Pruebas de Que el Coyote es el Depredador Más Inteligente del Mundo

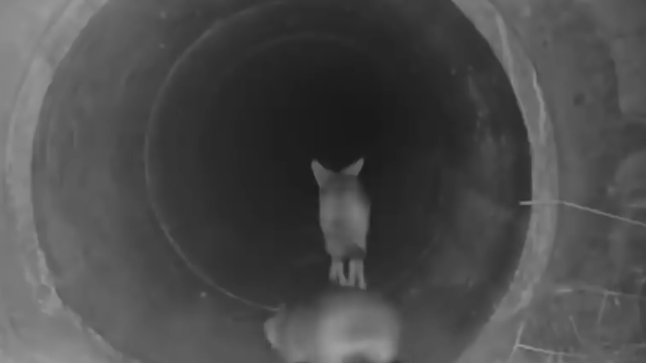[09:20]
Es una elección de pareja bastante extraña, pero los coyotes y los tejones cazan en pareja.